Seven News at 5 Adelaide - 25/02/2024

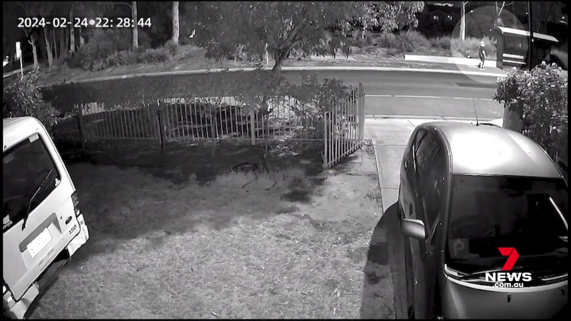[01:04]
Police warmed the area and found two boys hanging out at the same stop where the suspects had got on 20 minutes earlier. But they were quickly found to be not involved.